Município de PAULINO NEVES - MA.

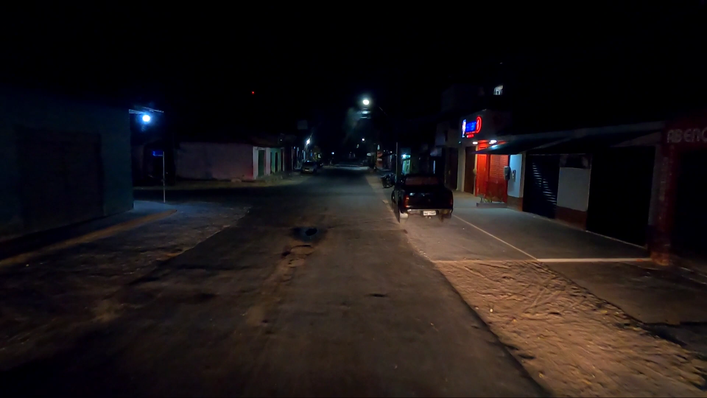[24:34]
não. Uma caminhonete e uma moto. Falar com o Marcos bem aqui. Já volto com vocês. Vamos embora, né? Parei ali para Marcos olhar aqui que tem uma caminhonete bem aqui para mim não dar canto de carroceria nela.
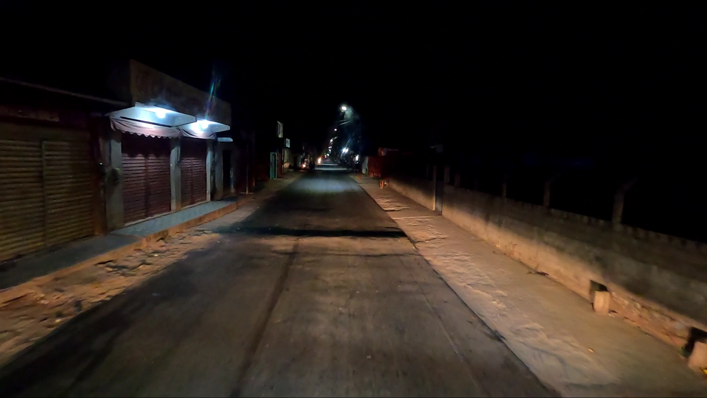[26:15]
Fazer um abastecimento ali no Pochel. Aqui em Paulino aceita ticket log ali, né, no Pochel, posto Santa Fé, que é o posto que aceita o ticket log. Aí eu vou encostar ali pra gente fazer o abastecimento e seguir viagem, beleza?
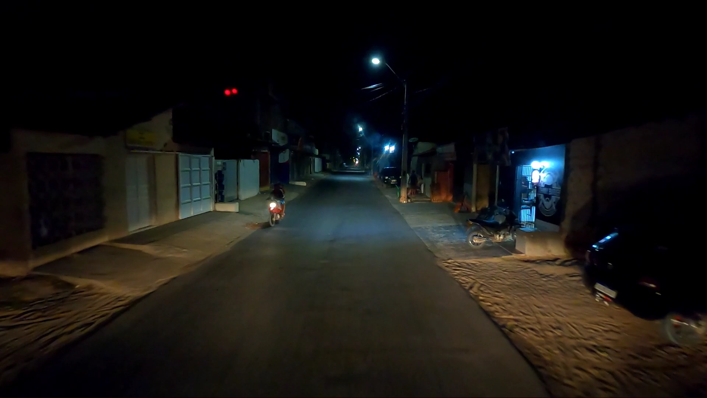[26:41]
E aí vocês vão conhecendo, né, eu vou matando a saudade de mais uma avenida de Paulino Neves. Paulino Neves sentido Tutóia, né?
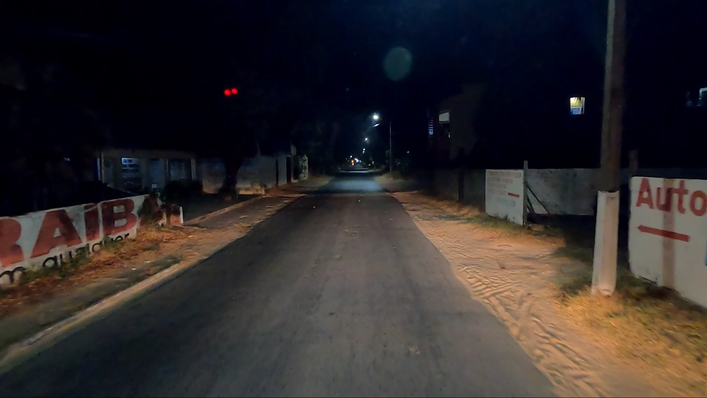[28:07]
Simbora, galera, estamos chegando já ali no posto, né? Aí eu vou dar uma pausa, depois eu continuo com vocês. Vou passar em frente o hospital de Paulino Neves. Paulino Neves é uma região que está crescendo muito, né?
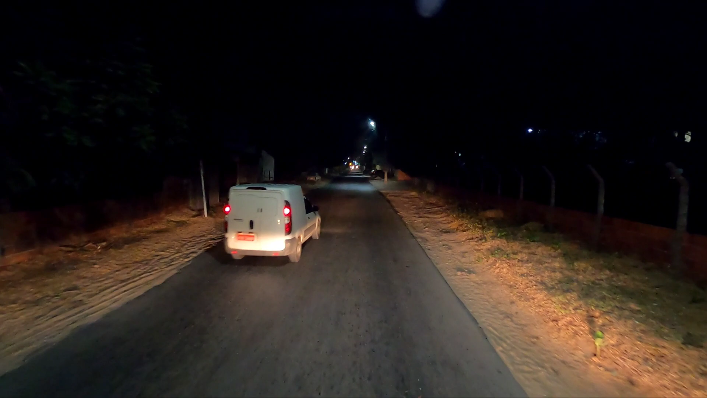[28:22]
Igualmente a Barreirinhas, né? Paulino Neves também já é uma cidade turística daqui da região dos Lençóis, né? Já tem um tempo, né, que Paulino Neves está na rota das emoções, está na rota do turismo. Tem muitas pousadas aqui, né? Inclusive tem um chalés, né, com piscinas muito bonitas, piscinas naturais e tal. Aqui no povoado, a gente vai passar por lá, né? Deixa eu ver se eu consigo lembrar o nome do povoado, gente, mais à frente.